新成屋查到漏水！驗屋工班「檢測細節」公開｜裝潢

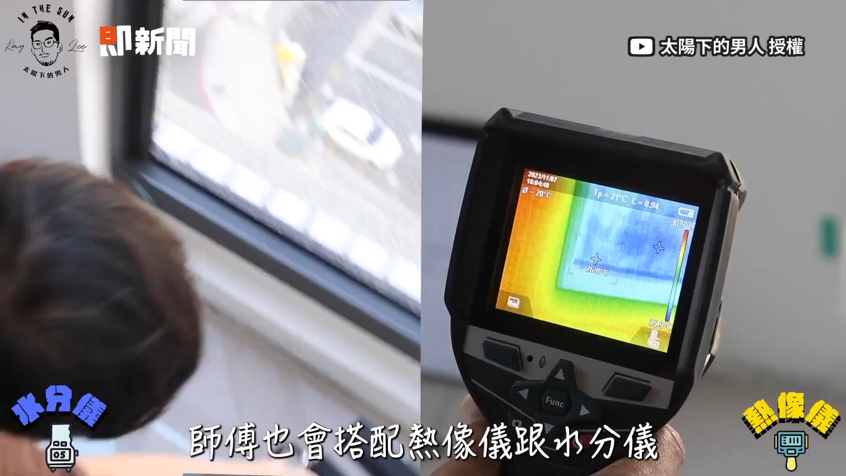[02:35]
師傅也會搭配熱像儀跟水分儀來看看有沒有滲漏水的問題